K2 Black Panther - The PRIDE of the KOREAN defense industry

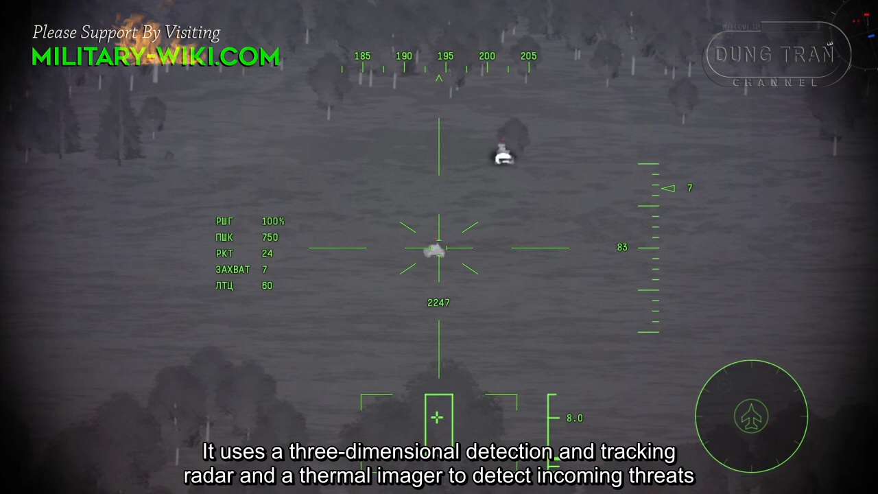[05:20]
It uses a three-dimensional detection and tracking radar and a thermal imager to detect incoming threats. Warheads can be detected out to 150 meters from the tank,